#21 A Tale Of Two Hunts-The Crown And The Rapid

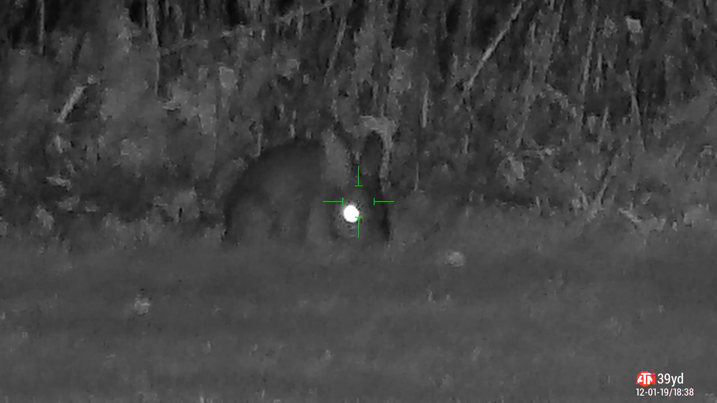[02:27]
other than it being bloody freezing so first one 39
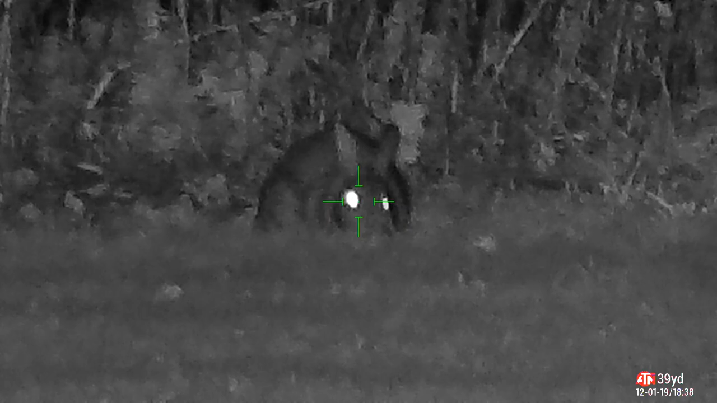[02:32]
yards straight between the eyes quite straightforward shot
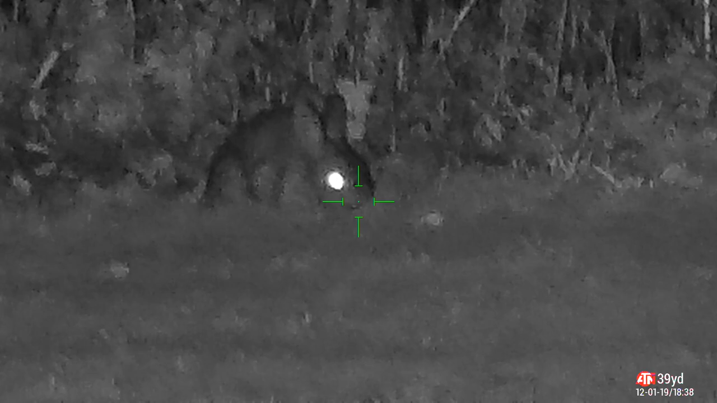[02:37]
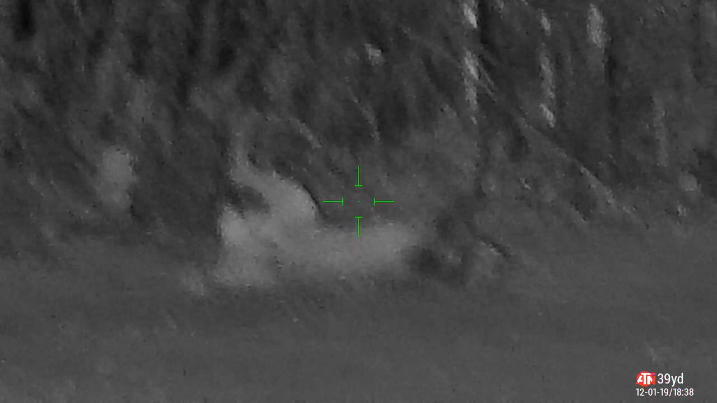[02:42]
I'll have to take him through between the eyes straight route one to the brain there this lights out for him just ignore the date on the it's not the
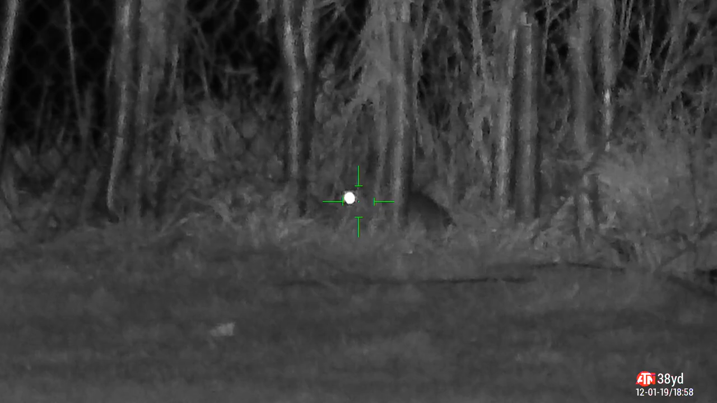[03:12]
bloke crouched in the undergrowth waiting to come out I've sped it up if you look at the clock ticking up um I'd sit and wait for ages for him to come out seven o'clock wondering if it ever took a step forward
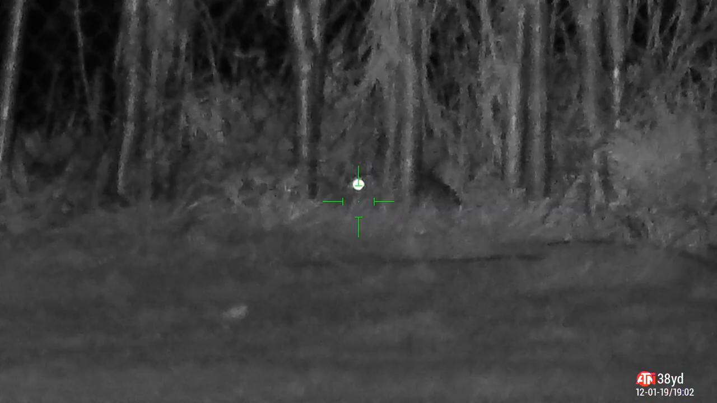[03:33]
waiting and waiting and waiting and then eventually he decides it's uh
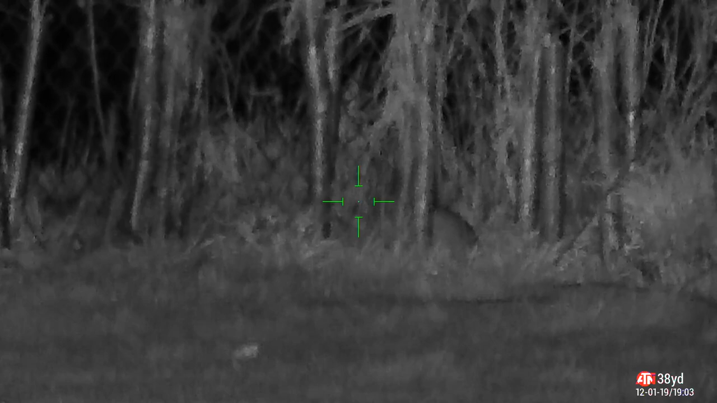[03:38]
he's not going to sit there any longer and he's going to jump out so patience pays off in the end but uh you've really got to be patient with air gun shooting and rabbits
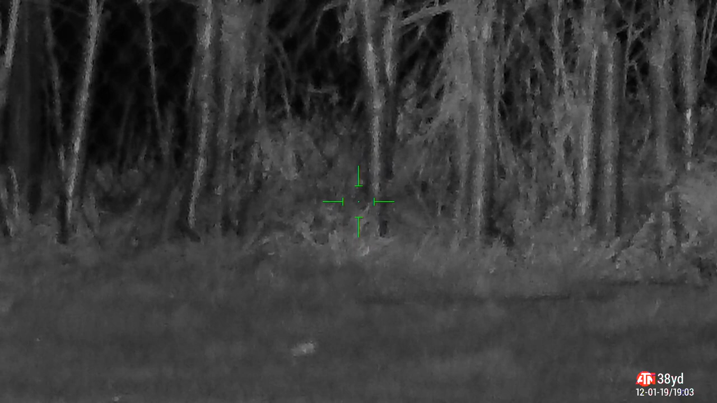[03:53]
can't I didn't want to take a risky shot there there's not a movement I just didn't wait for come out and it looked like it paid off in the end and there we are
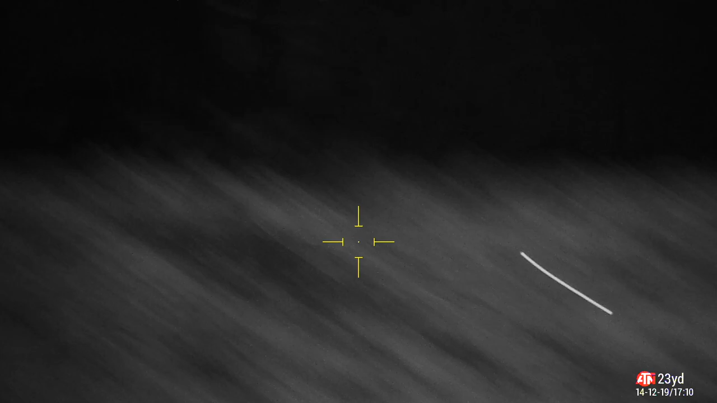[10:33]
here we are ten past five nice and dark now it's really windy they're just not coming out at all
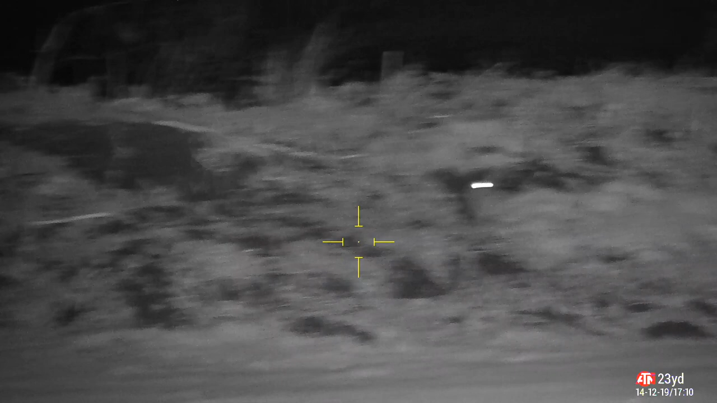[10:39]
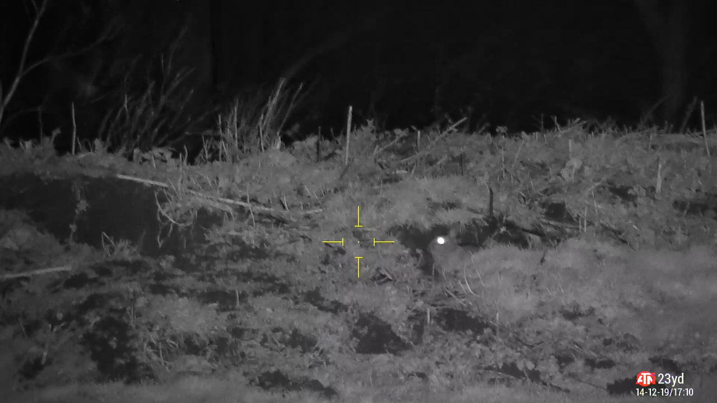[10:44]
and just seem to just poke the head out of the boroughs for a bit so the first one ping him straight in front of me try and bring the laser down